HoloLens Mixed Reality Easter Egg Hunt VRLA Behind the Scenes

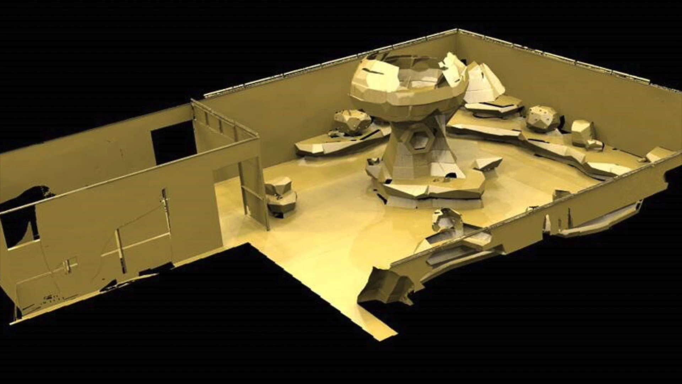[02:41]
To solve this problem, we had a LiDAR scan done of the set once it was finally complete.